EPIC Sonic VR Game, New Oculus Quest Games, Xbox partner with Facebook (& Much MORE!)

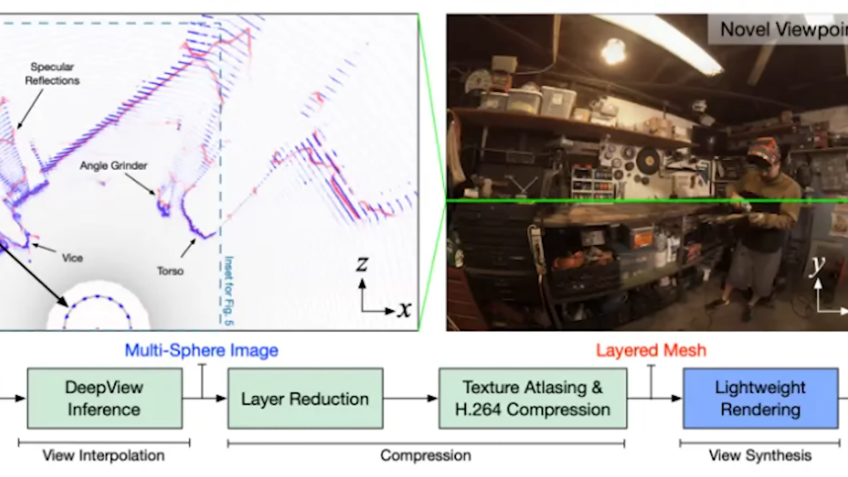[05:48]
And DeepView is a machine learning algorithm that can take the data from all of those cameras and create maps of different perspective,